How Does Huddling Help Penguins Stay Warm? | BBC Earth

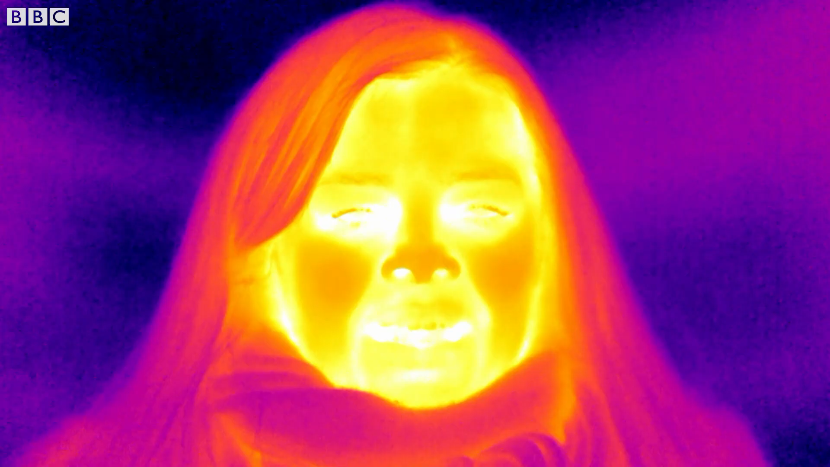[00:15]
to help explain exactly what's going on now heat is a thermal energy
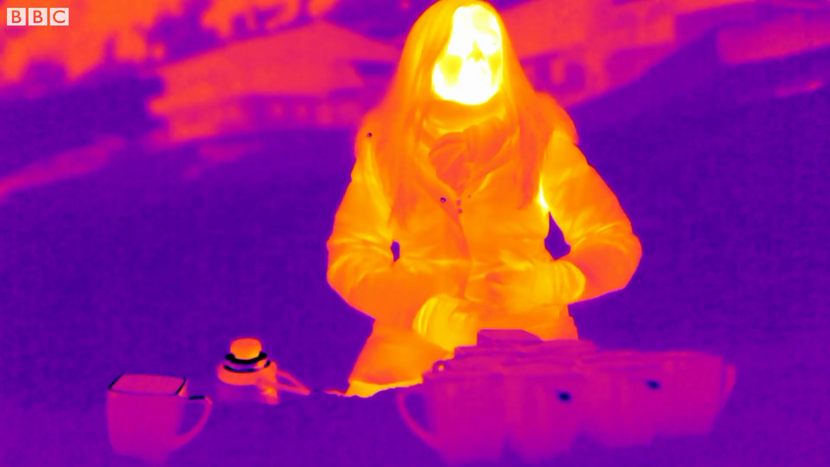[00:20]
that's constantly flowing around us and as it flows it naturally moves from hotter objects to colder objects to show you what i mean i'm going to fill this solitary mug in the snow
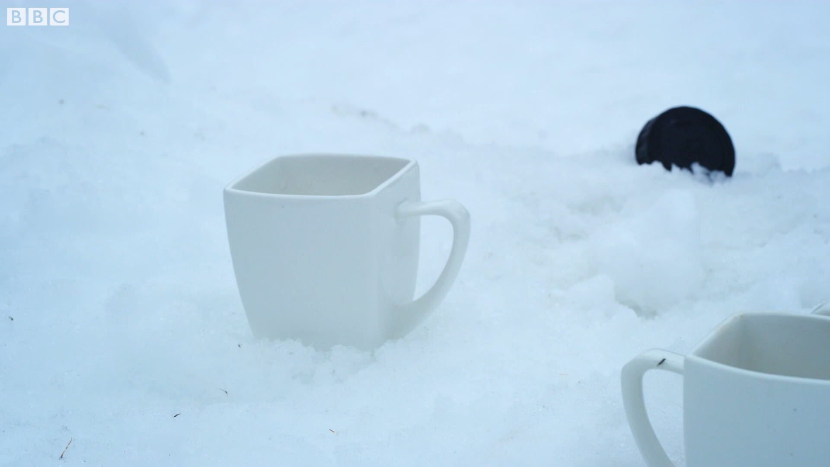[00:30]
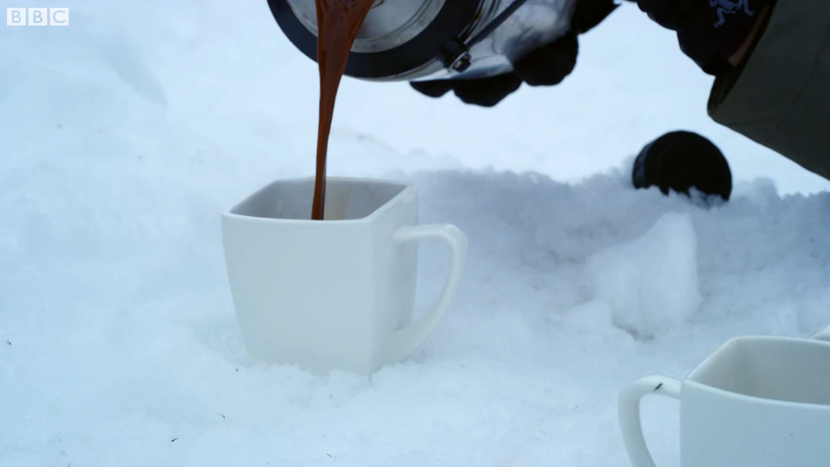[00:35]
with some hot chocolate now you can see it's hot white or yellow
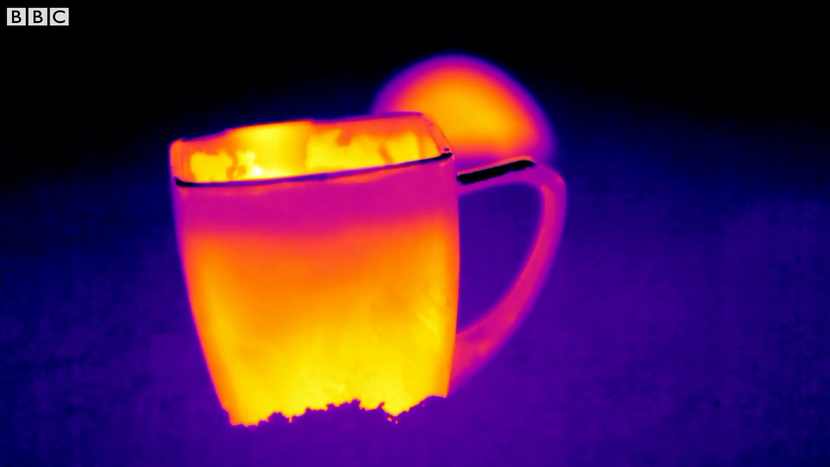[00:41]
in the center but very quickly it's losing that heat to the colder air around it but if i fill all of these mugs of
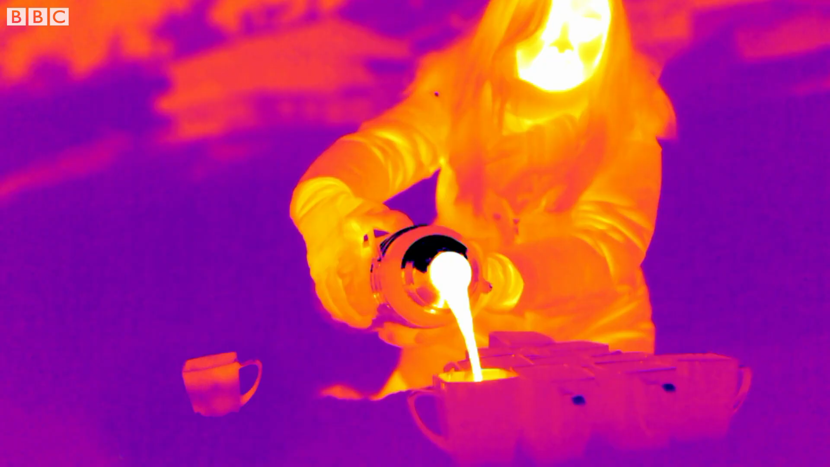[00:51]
chocolate huddled together you should be able to see something very different is
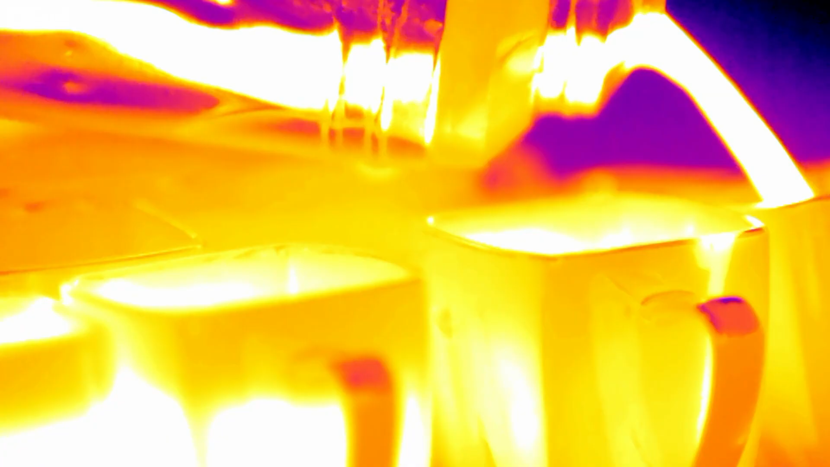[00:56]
happening all of the mugs are losing their heat much less quickly particularly
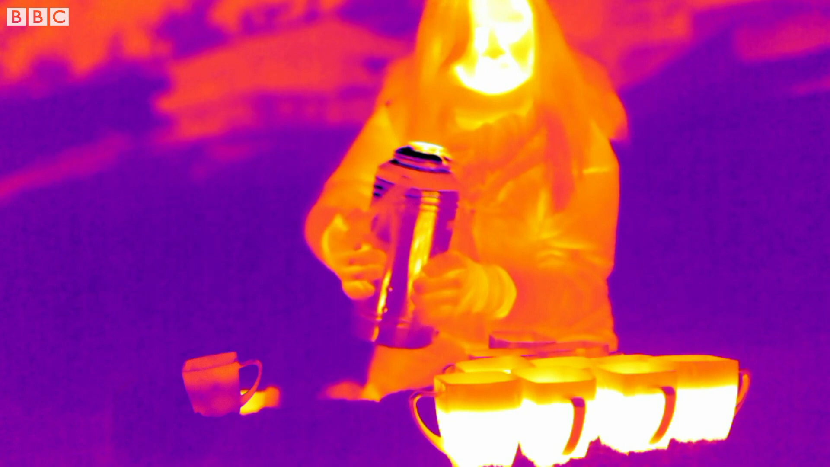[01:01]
the one in the center and that's because it's protected by the hot
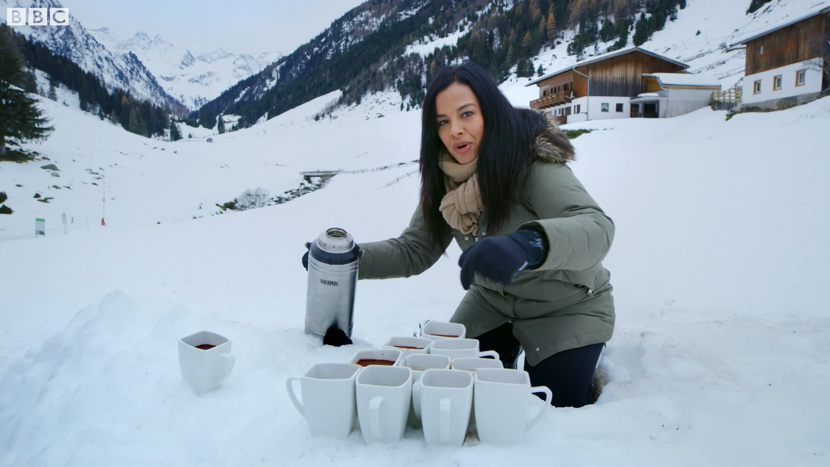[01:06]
mugs around it but also it's gaining some heat from the collective huddle
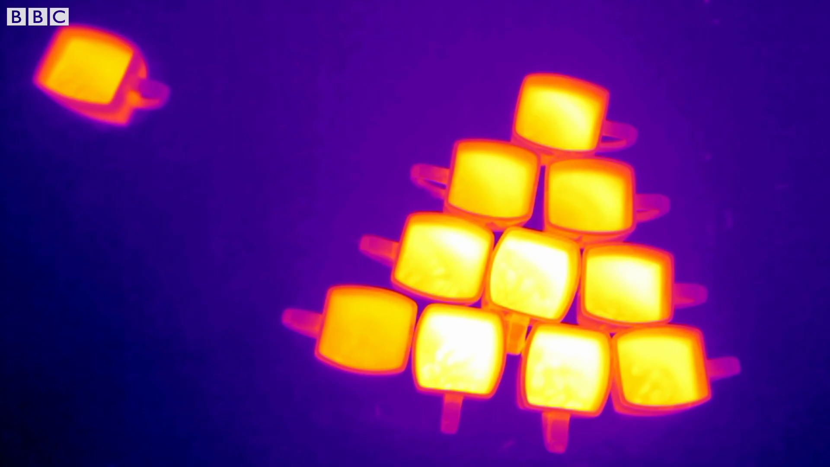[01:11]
that's hotter than it is therefore the heat is transferring to that mug in the center in just a few minutes you can clearly see the difference can't you
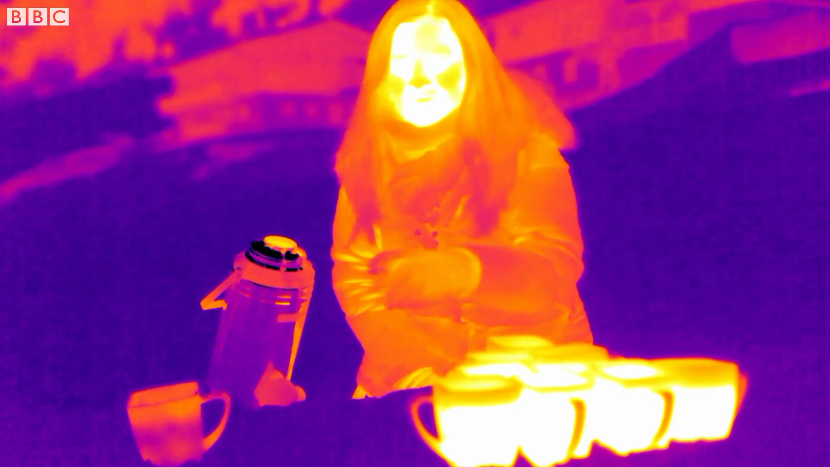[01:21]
this cup is now completely cold having lost all its heat to the elements while this
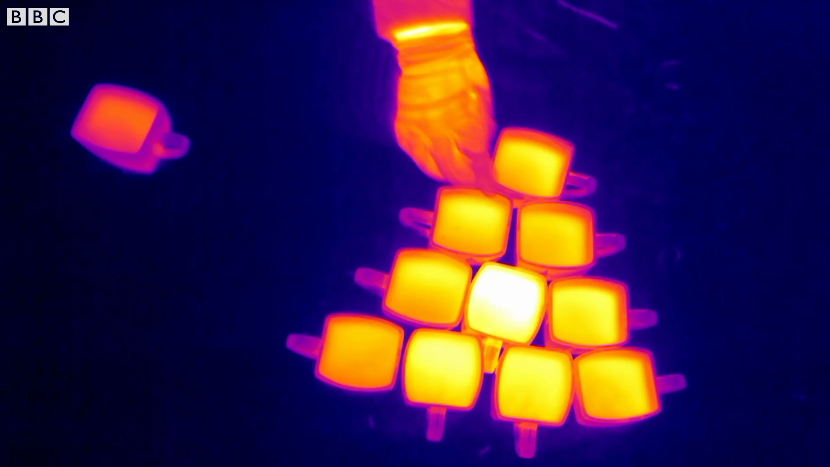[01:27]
one is nice and cozy and warm in the center
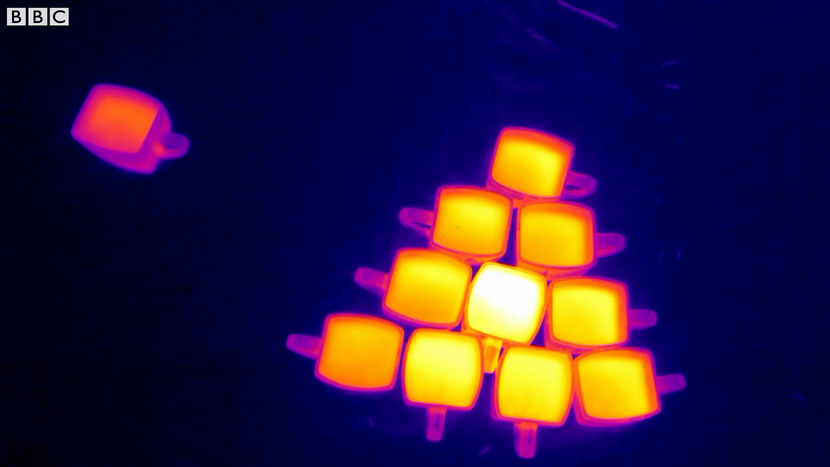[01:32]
now in the antarctic one particular species is using this huddling strategy in such a beautifully complex way